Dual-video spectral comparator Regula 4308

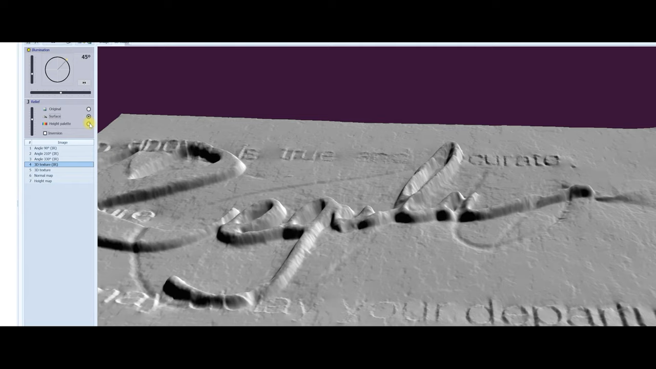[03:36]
3d visualization of the object surface in white and infrared light